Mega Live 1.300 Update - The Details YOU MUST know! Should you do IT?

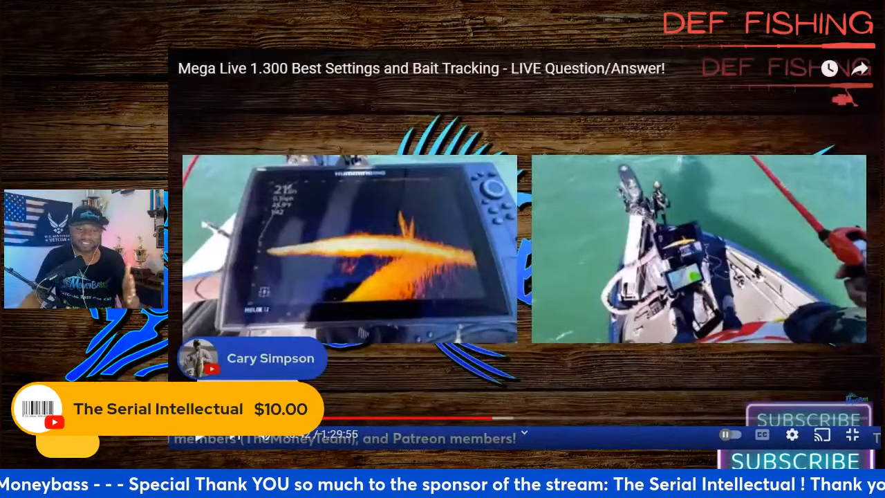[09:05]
is a live show all right so here we go all right so the footage that i'm
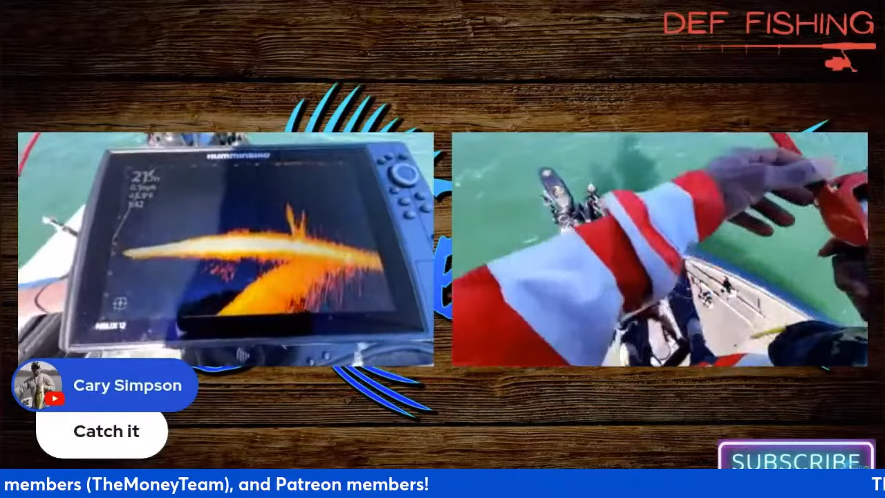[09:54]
so first what i do is i like make it making a cast that may be about 30 feet out or so first so
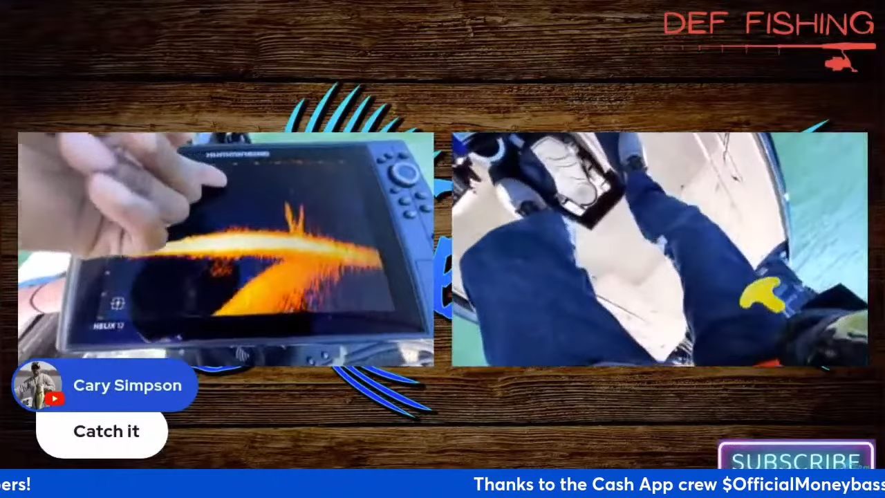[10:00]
that's not far at all that'll be right right around in that range and that'll kind of let me see where that beam is at so that hit right at about 50 feet all right let
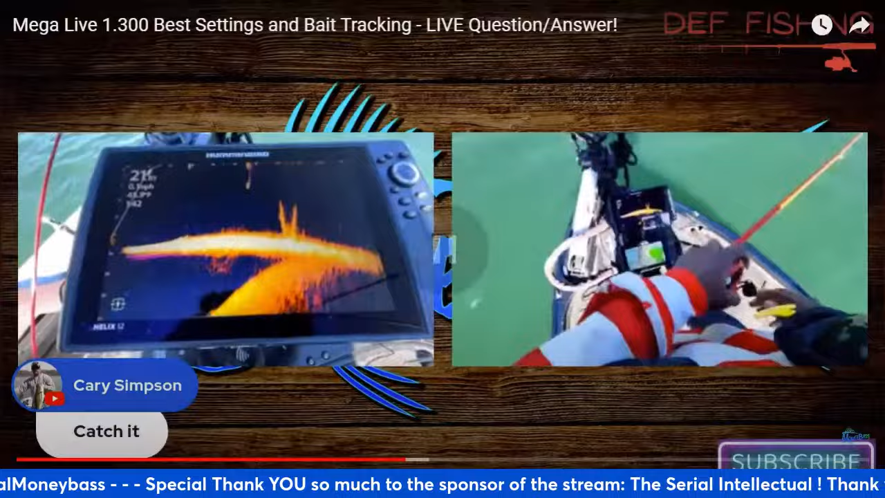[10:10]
me just pause it right here real quick all right so hopefully you guys can see on this on that left screen is a 12 inch helix g4n
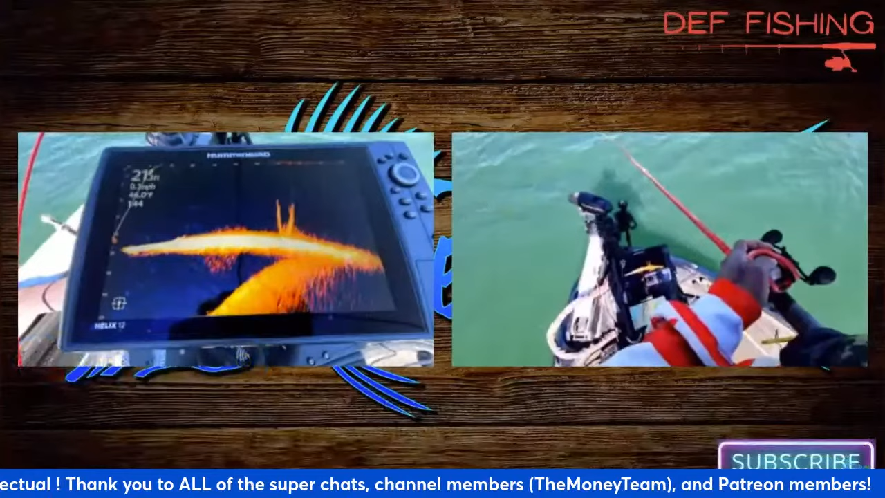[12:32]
all right so could you guys see that first and second cast i'm gonna try to make this one maybe about 70 feet let's see if i can get that one out there 70 feet and keep it in the beam the wind is blowing against me guys
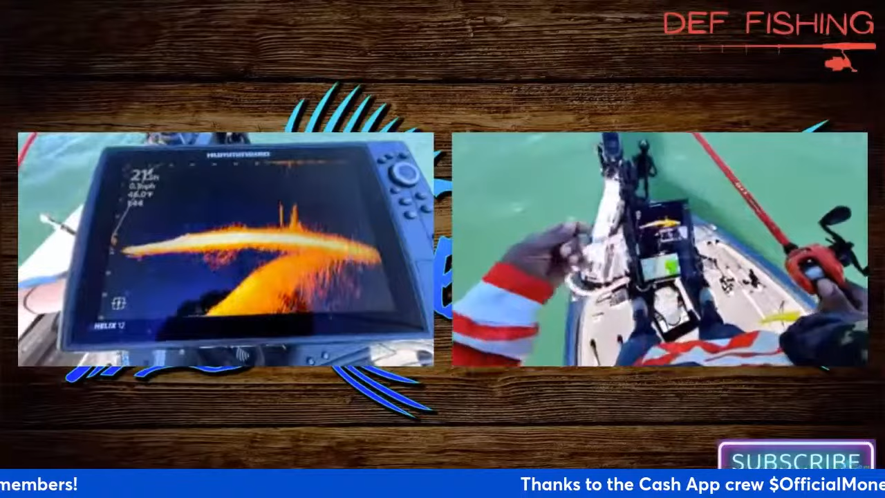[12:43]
it hit right at 65 feet can you guys see that falling at 65 feet it's right above that that brush pad now so now i'm just slow reeling it
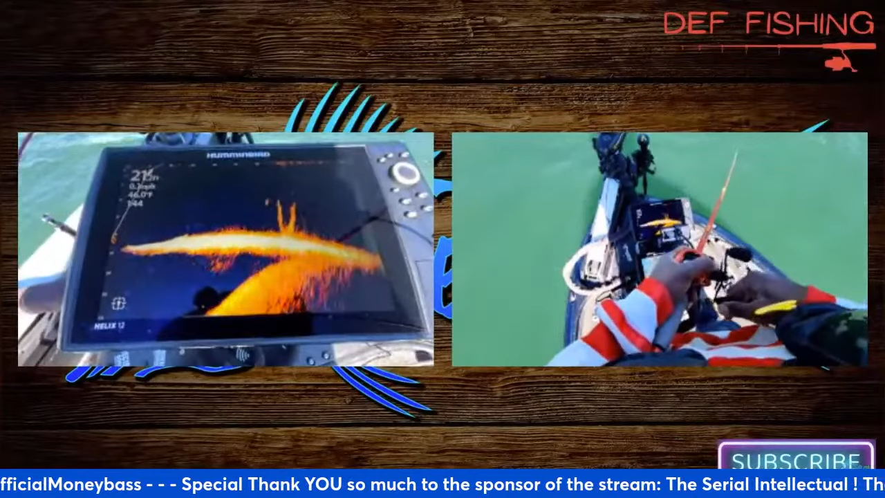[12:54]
all right don't hear you guys saying anything i mean well i don't see anybody all right thank you clint perry clint perry hopped in and said yes i can see it all right and there's that fish it came out that fish was like hey let me come out here and take a look at it so now i'll try to so i'm casting into the wind so that's why it's kind of hard for me to get this past um that 65 70 foot range let's
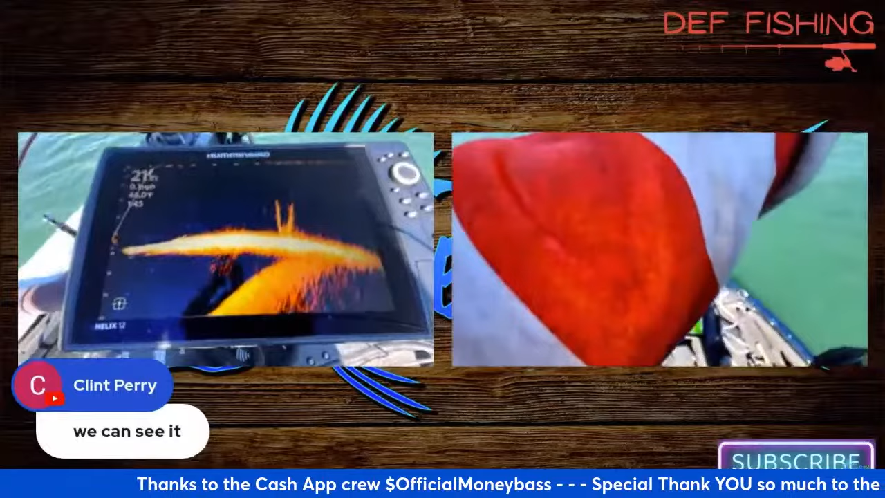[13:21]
see if i can get it further that time i can see the wind taking it each time so that time it hit at seven can you guys see it falling right at 70. all right i'm out of the beam now the wind was kind of blowing it let's see i may be able to get it back into the beam i just tapped the top of that brush pal just then i felt
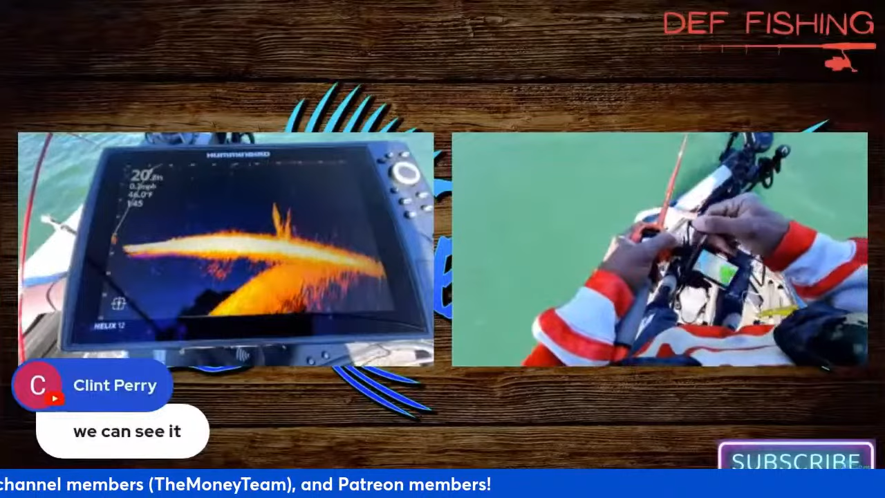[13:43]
it all right brian hindu says looks good i guess i have some work to do now in updating my unit oh yeah so right
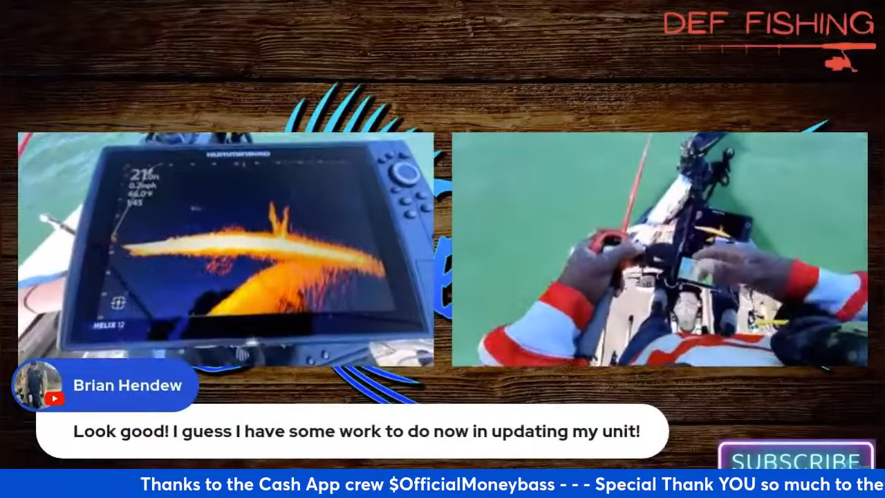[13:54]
now i'm not seeing any issues with it um i guess the only issue
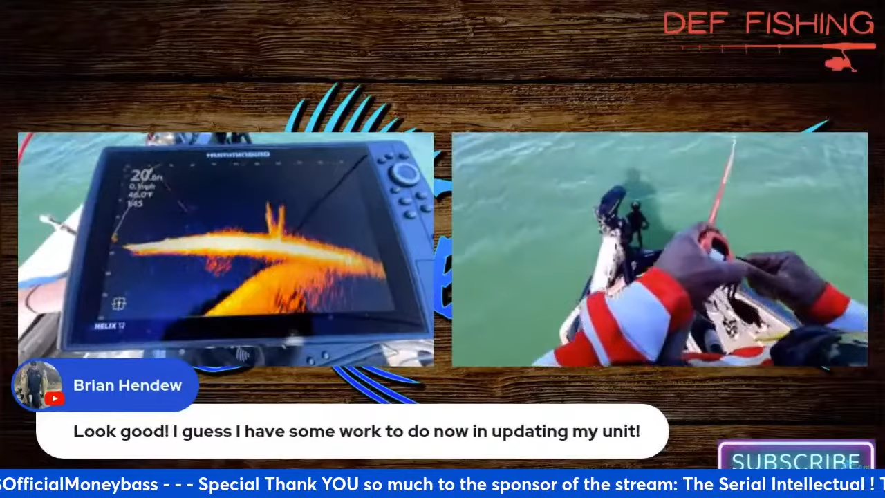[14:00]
i can see is going to be with me right now and actually i may just go into one of these codes since we're not really trying to catch anything we're just doing some bait tracking so that one right there hit at about 75 to 80 feet can you guys see it out there 75 to 80 feet if you saw it hit at 80 if you saw it hit at 80 so now we're at 70. let me speed it up a little bit and get it over that brush pal there we go i had to get it over